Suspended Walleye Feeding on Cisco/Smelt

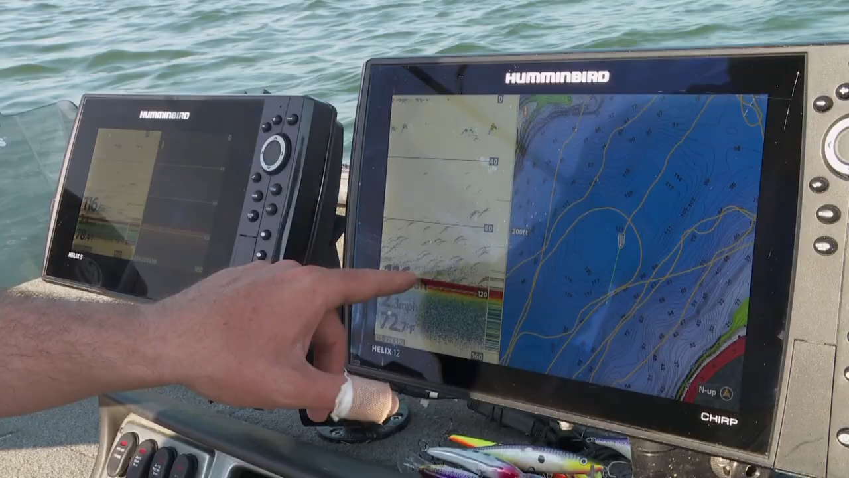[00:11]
See these little blue dots? These are little micro invertebrates that make these diurnal movements. They're gonna come up towards the surface tonight to feed and of course the tulipes eat them so they're gonna follow them up.
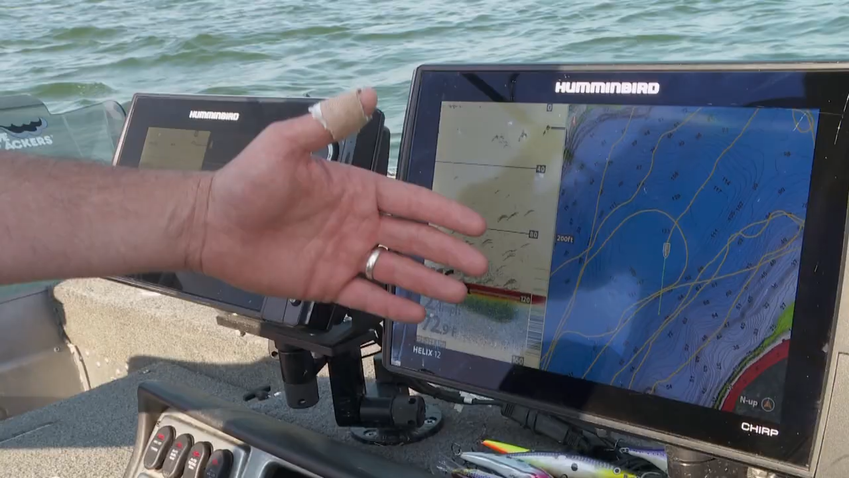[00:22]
Now the walleyes are gonna spend most of their time in 40 feet or less. Walleyes will rarely go down in this really cold water but when these ciscos come up the walleyes will start to feed as well.
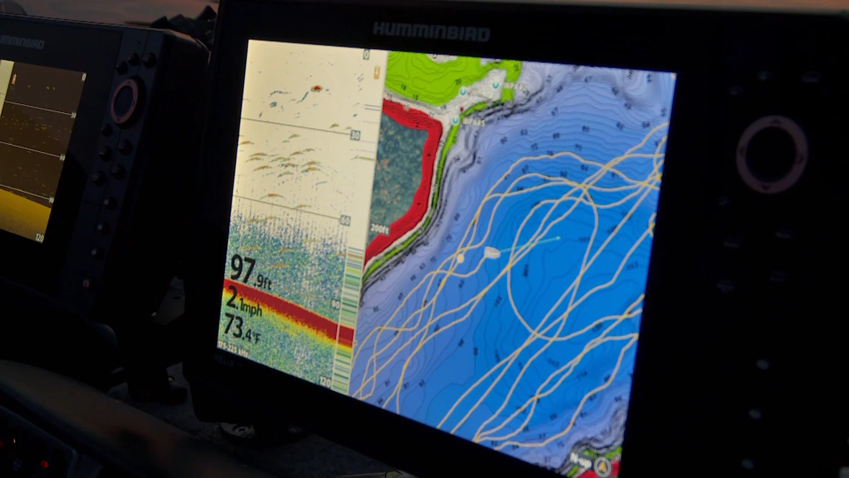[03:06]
On screen: depth 97.9 ft, water 73.4°F, speed 2.1 mph
starting or the little bugs are starting to come up the bottom this is when you absolutely want to be on your game